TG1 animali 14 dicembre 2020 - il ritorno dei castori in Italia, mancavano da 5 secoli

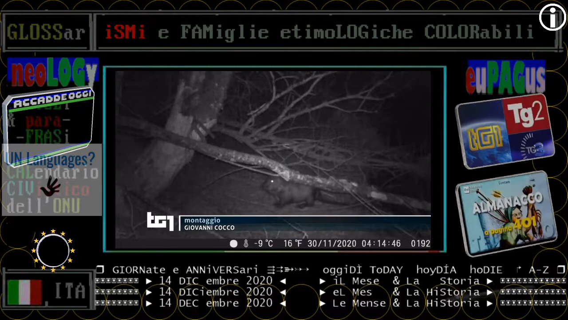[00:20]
Poi di notte a meno 9 gradi sotto la neve la conferma sulle dolomiti dell'Alto Adige è tornato il castoro. Sono stato sorpreso di trovare qua un castore. Vieni dall'Austria, sulla Drava.